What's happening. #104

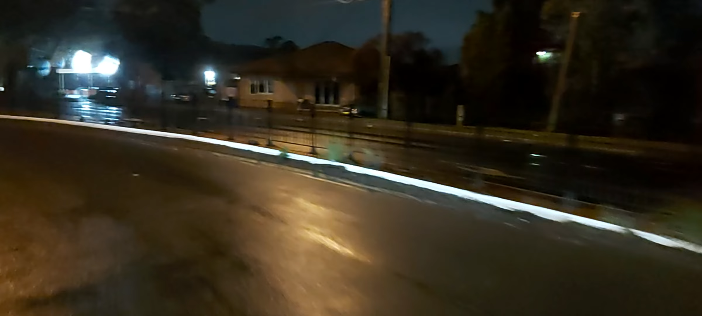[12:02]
just maneuver around some of these corners now I take the center of this road not so much at 3 o'clock in the morning it probably doesn't matter so much but when I come at about 8.30, 9 o'clock I usually try and take up most of the road to get around this corner so I try and come up the inside